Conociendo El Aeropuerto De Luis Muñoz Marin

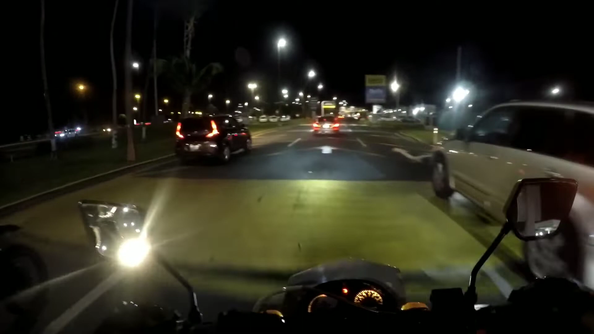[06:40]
estuvo súper hype, yo me lo gozo un montón, de verdad. Y ahí básicamente estamos entrando. Vamos a pasar por el área de abajo, que es básicamente donde uno va si uno va a recoger a alguien. So, si alguien viene de cualquier país y usted lo va a recoger, básicamente hay dos entradas. Hay una entrada que sube hacia el elevado para seguir hacia el segundo piso, y la otra entrada pues se queda abajo en el primer piso.
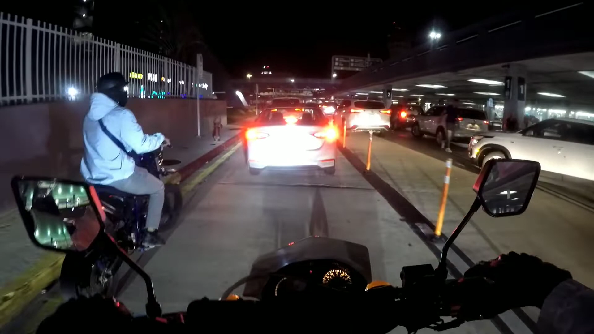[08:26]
sus familiares, y básicamente, ¿ves? Donde se está moviendo esa agua blanca, todo ese es el área para recoger